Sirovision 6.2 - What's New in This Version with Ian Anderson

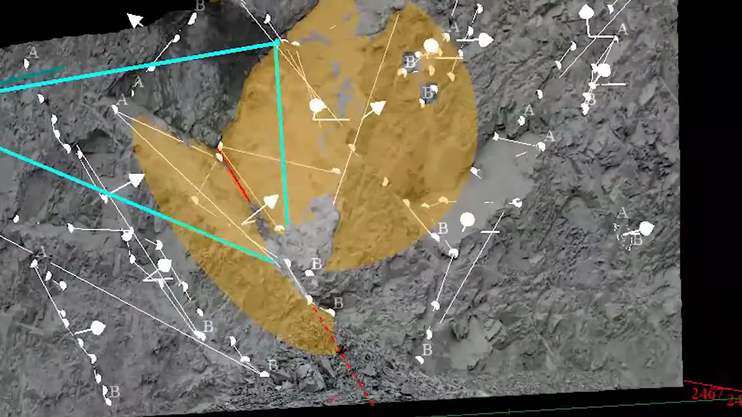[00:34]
Now with the introduction of drones to the marketplace and the workforce in 6.2 we've enabled the importing of drone-derived models.
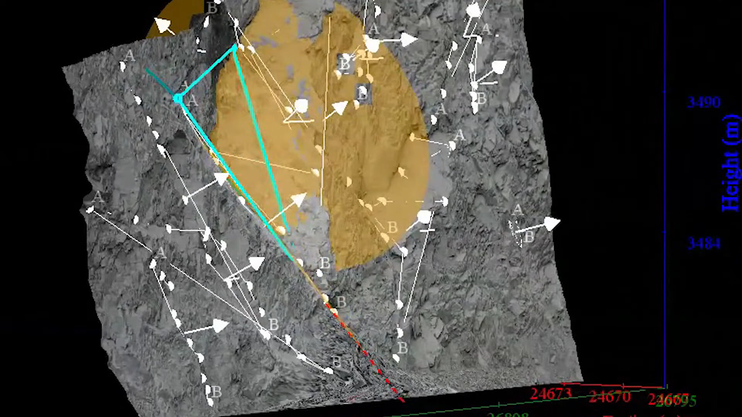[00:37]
These can be in the format of .ply, .obj or .las for point cloud models.
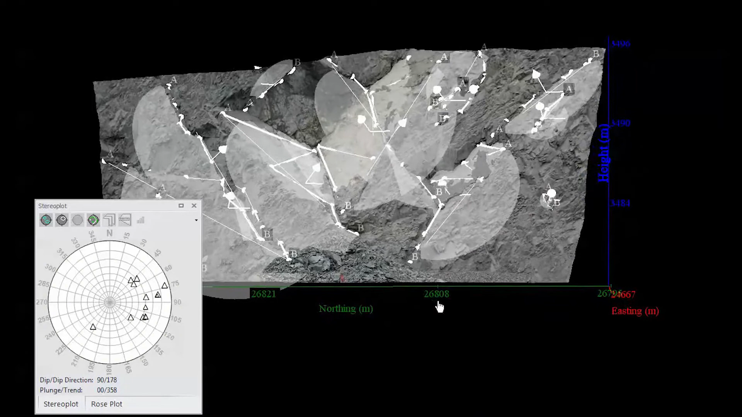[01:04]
What CyroVision does is you can spin the image around and you can map planes, you can map structures, all in 3D.